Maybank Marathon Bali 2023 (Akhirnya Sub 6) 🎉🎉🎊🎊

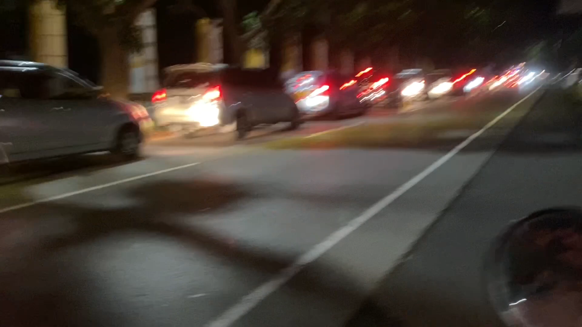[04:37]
Oke, kita sudah dekat start line.
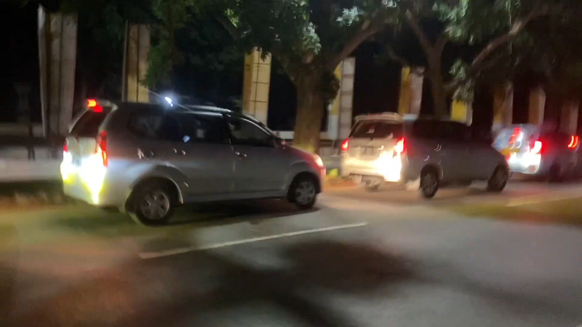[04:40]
Ini adalah antrian. Berapa, sir?
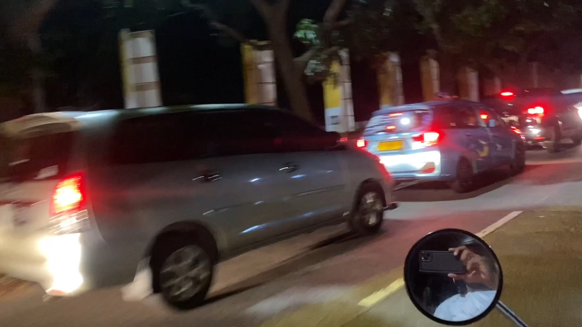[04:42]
324. 324. Ini 324 antrian mobil udah kayak gini, guys. Ini udah mulai merayap ya.
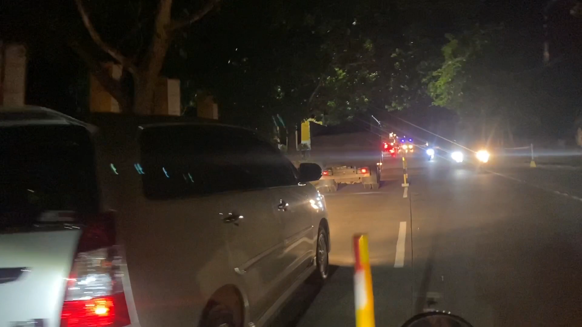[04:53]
Sebagian peserta udah pada datang. Ini kita kurang lebih sekilo lagi ya? Iya.
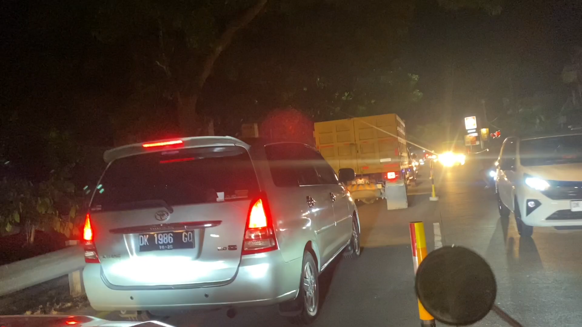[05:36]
Agak tumpah aja ke kanan gitu, karena kita cari parkiran.
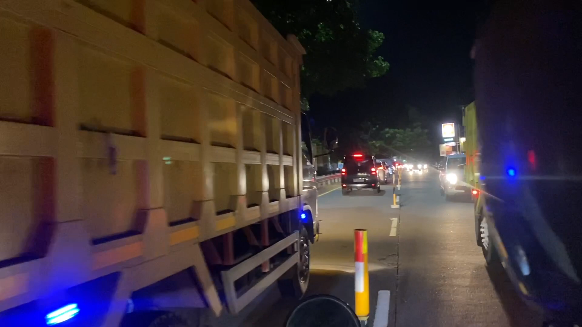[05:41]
Sedang ya, Dan.
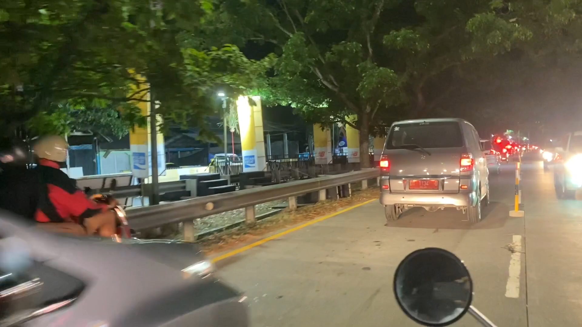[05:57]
Oke. Kita mulai gate ini.
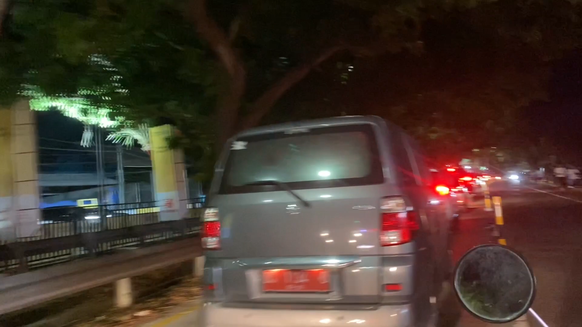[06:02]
Oh, jadi ke start line. Lihat kan bro, start line bro. Lihat kan, oke. Itu start line kita.
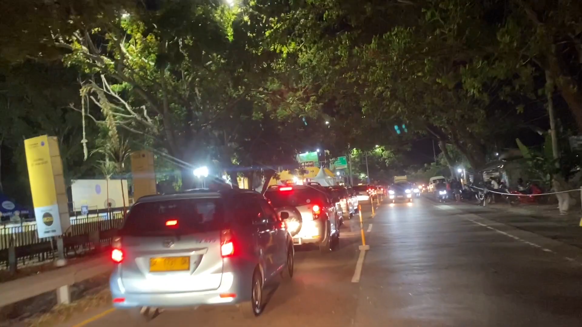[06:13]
Bali Marin, Bali Safari. Ini start line kita.